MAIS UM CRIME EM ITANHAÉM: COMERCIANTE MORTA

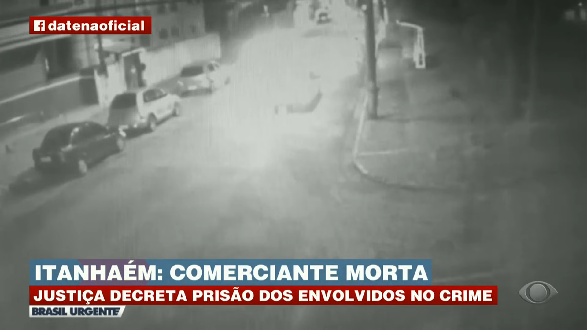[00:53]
quando teve a atenção voltada para o carro da vítima.